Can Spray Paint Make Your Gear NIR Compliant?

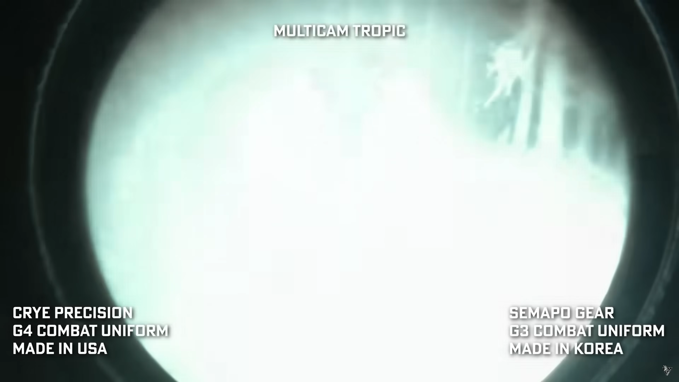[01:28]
huge range of fabrics to see how they performed under
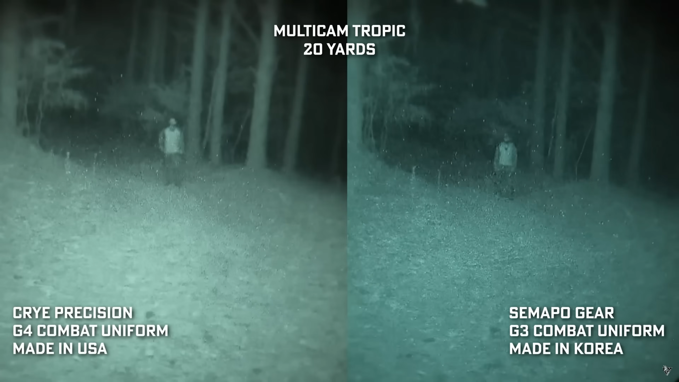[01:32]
night vision and they had the same result that I've come across if you're within five feet like where
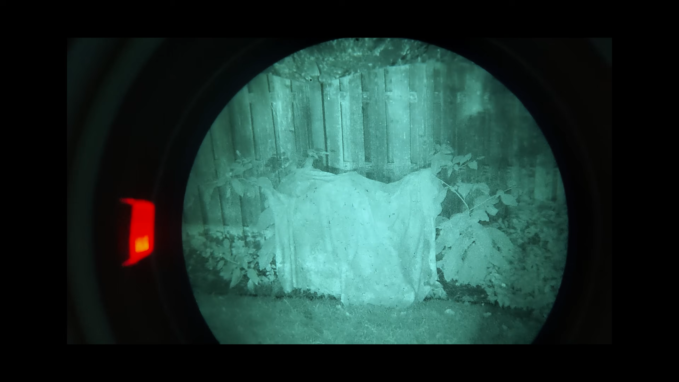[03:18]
materials that are not treated for NIR will generally have a brighter hue as
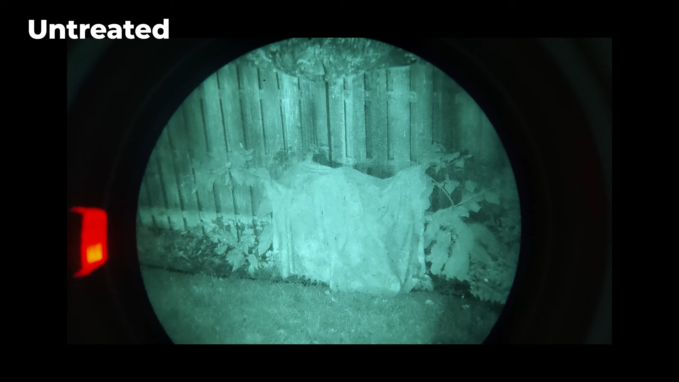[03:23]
the materials and dyes are reflecting the light
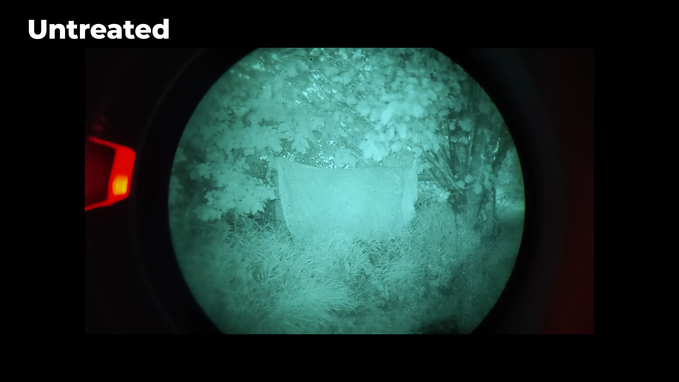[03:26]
back differently than the surroundings this makes a product stand out as a bright white patch
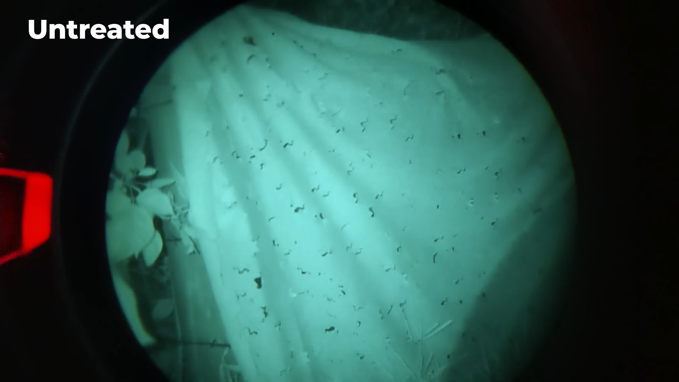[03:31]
against the dark background
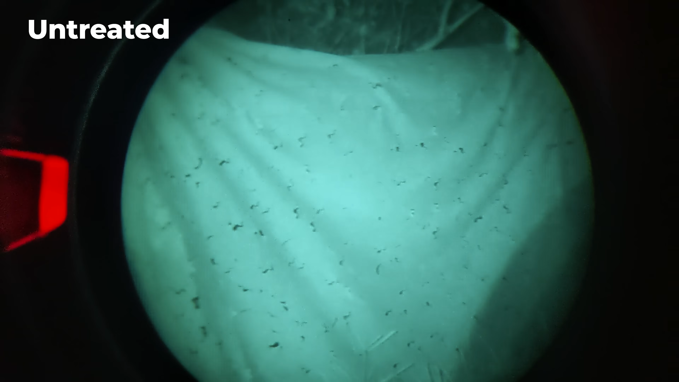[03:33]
but it's not glowing per say it's just reflecting the light differently
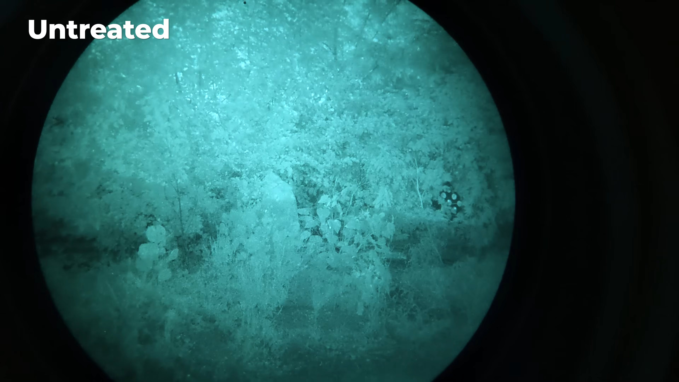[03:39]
in such a way to make it stand out it's the
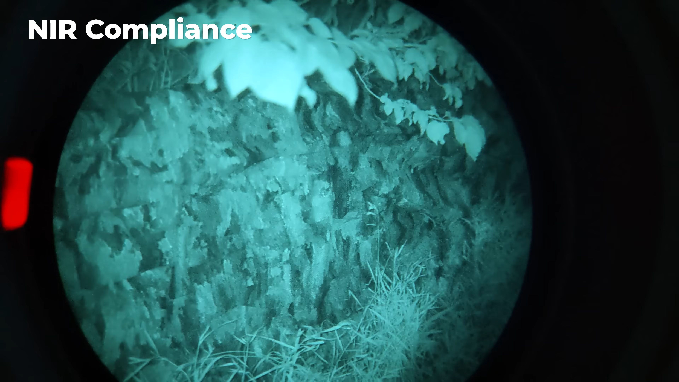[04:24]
wavelength so NIR compliant gear still reflects
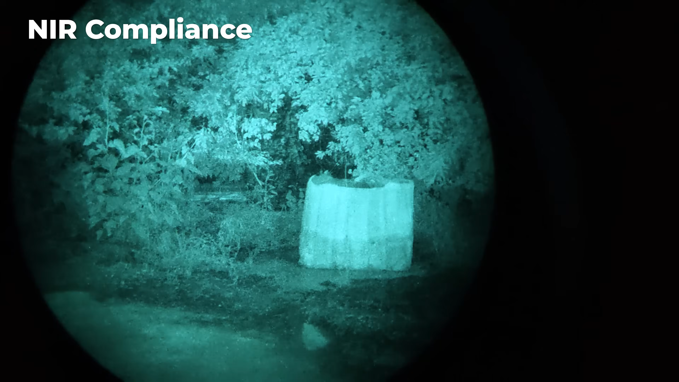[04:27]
light but in such a way that it matches trees and plants and stuff so it doesn't contrast against
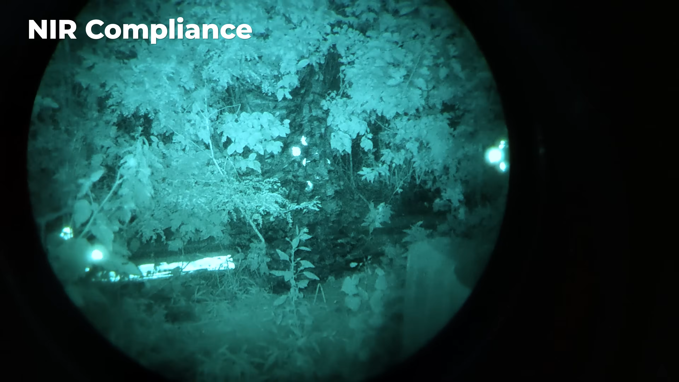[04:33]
the surroundings so if you're in an open field you know you're just standing there out in the open in night vision are you going to blend in it you know and be totally invisible
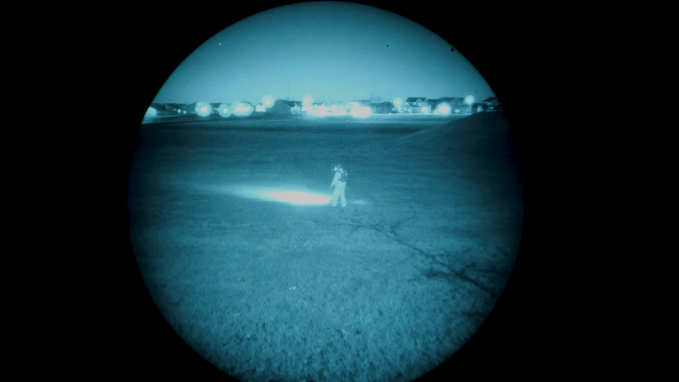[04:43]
no it's
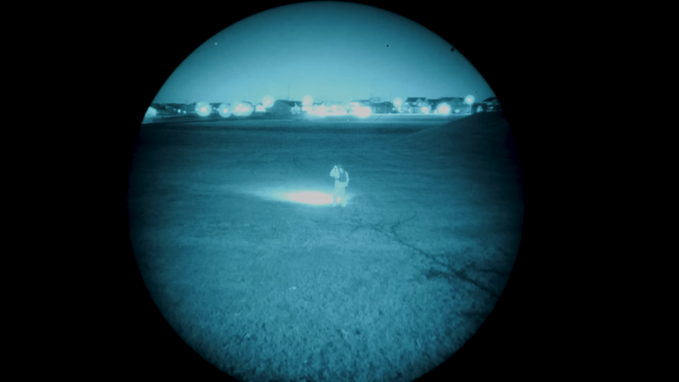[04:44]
going to be very easy to see you it's just the contrast that's helping you blend in you'd be obviously standing there just
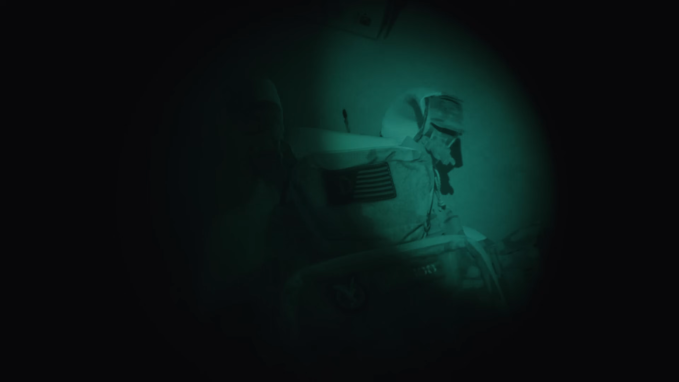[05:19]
here you can see that with the Shaw Arc V2 that has two different contrasting bits with the outer fabric being the NIR compliant Cordura multicam but the inner padding
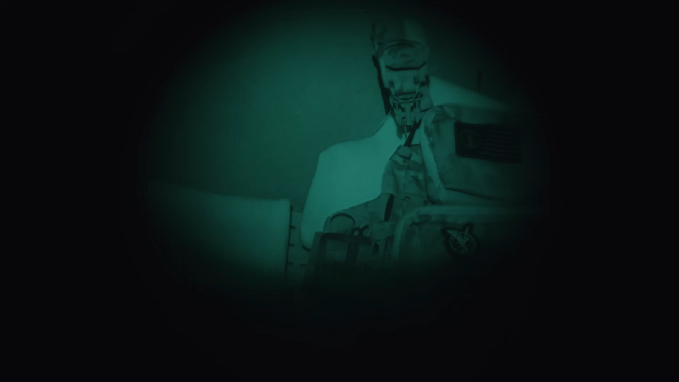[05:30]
being some random whatever the heck they're using here I would have thought they would have done some treatment post
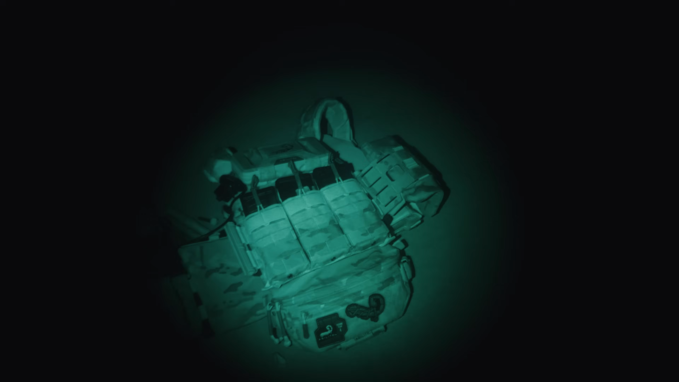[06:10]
NIR resistance means there's some sort of coating or treatment done far after the fact to reduce the contrast
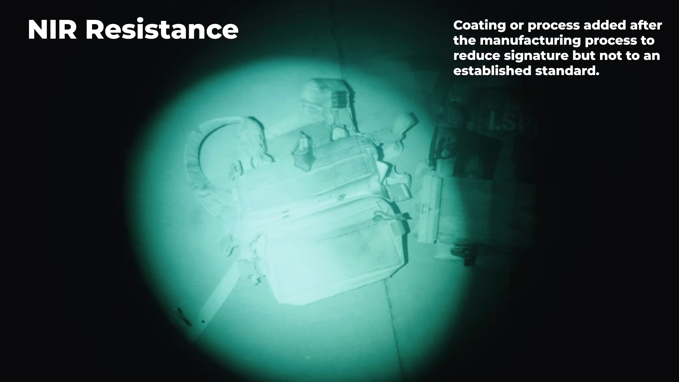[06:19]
but not to a degree where it matches the environment exactly so a product that is NIR resistant could be
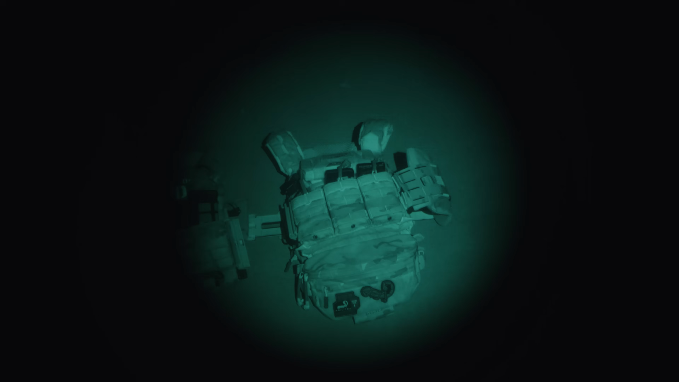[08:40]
of two feet for some stupid reason here you can see what I was saying with the relv pattern first on the chest rig it goes from a kind of noticeable pattern to reflecting all of the light I send at it definitely
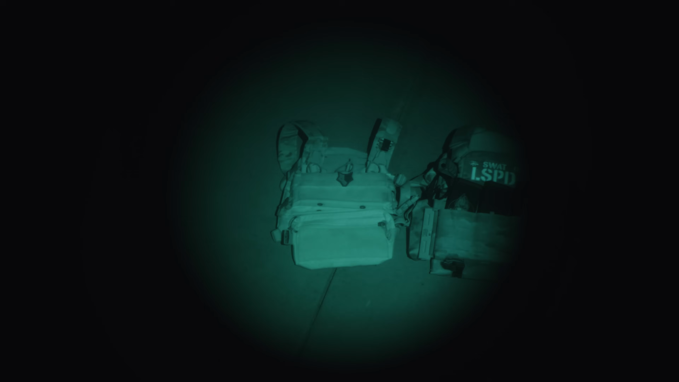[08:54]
not blending in like the other two carriers with our agilite k0 and the dynamic principles
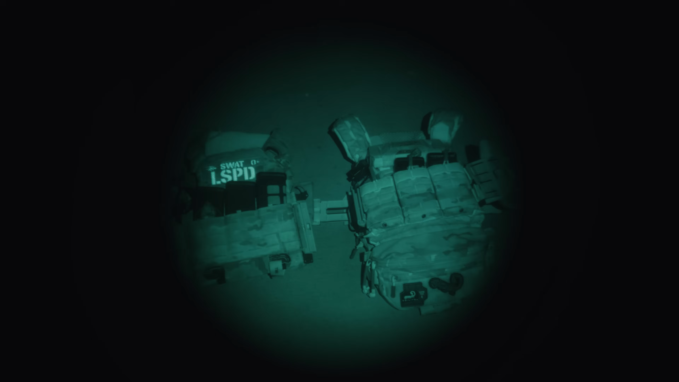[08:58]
dpc the uf pro shirt does much the same where